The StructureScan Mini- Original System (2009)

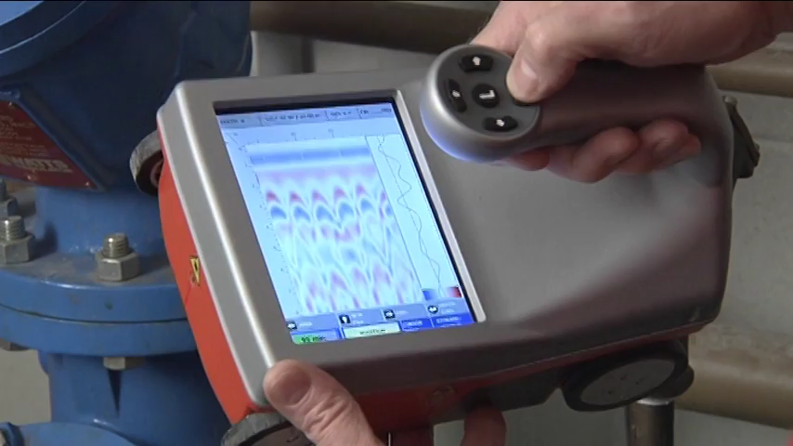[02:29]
Select Playback this time and go to Project. From here, choose the file that you'd like to review.